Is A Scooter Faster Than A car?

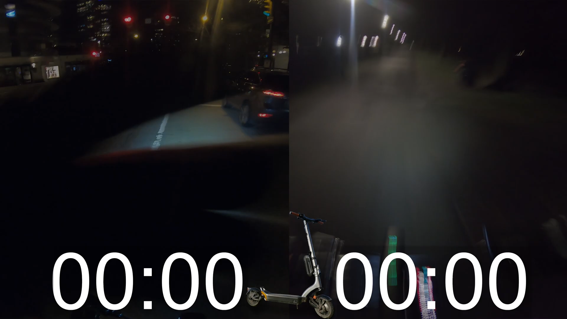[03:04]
And for the late night ride, traffic was light. It allowed me to cross major streets without having to wait for the light to change. Which resulted in the savings of about a minute and a half on the way there for a time of 19 minutes and 23 seconds.
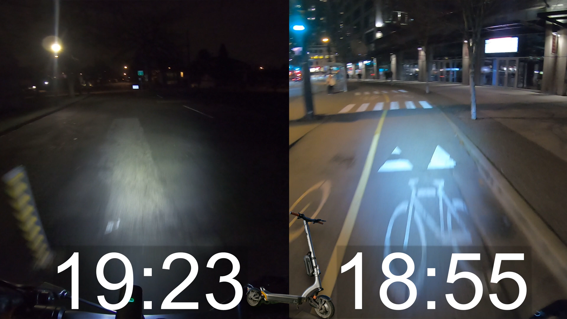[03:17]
But seemingly no real gain on the way back at 18 minutes and 55 seconds.
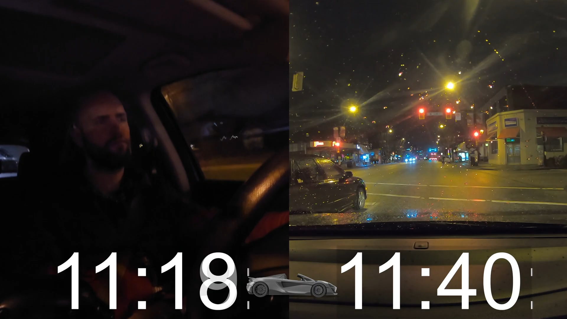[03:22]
And the car trip had light traffic, which led to times of 15 minutes and 48 seconds and 16 minutes and 17 seconds.
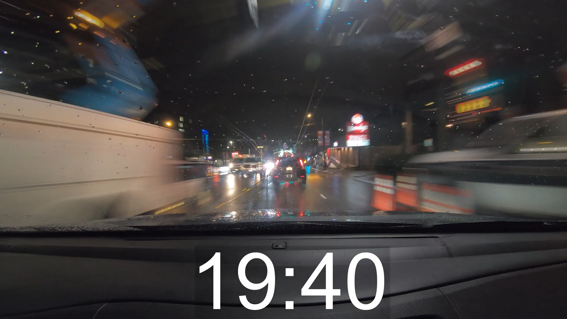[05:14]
A lane was narrowed due to construction, slowing down my trip.